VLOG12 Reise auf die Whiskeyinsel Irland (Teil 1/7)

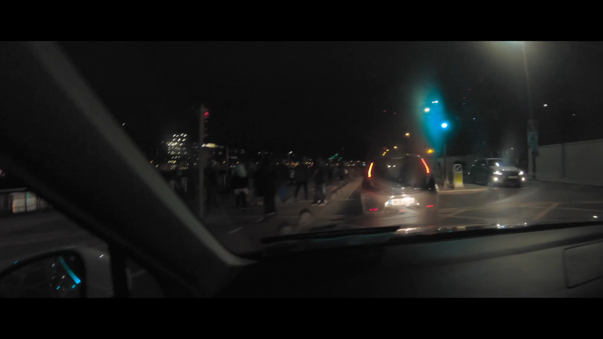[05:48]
Bis zum Zentrum ging es ja noch halbwegs, aber die letzten 3,5 Kilometer dauerten unbeschreibliche 2 Stunden lang.
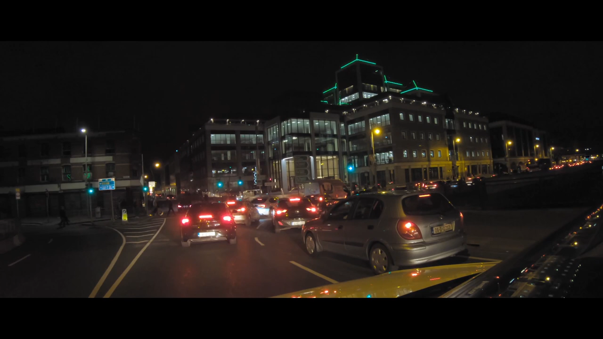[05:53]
Und dass wir ab sofort Linksverkehr hatten, war nur ein Fürzchen im Schneesturm. Trinity College grenzt an den Bezirk Temple Bar, Dublins Hotspot in der Nacht, und es war eine Freitagnacht.